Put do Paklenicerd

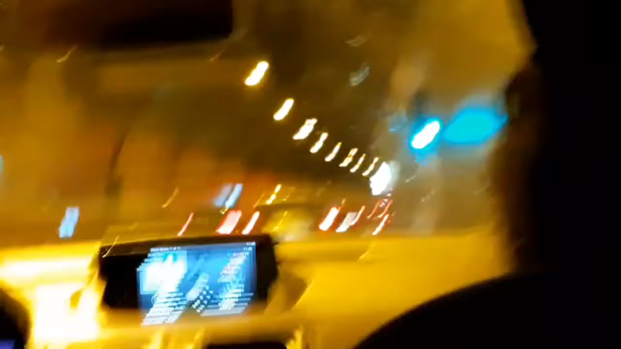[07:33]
Da. A ovo je drugi tunel. Gdje li je drugi tunel? Drugi. Tako da, tunel Mala Kapela na autoputu A1, tek drugi tunel. Da, jeste. Jeste bre. Tako da,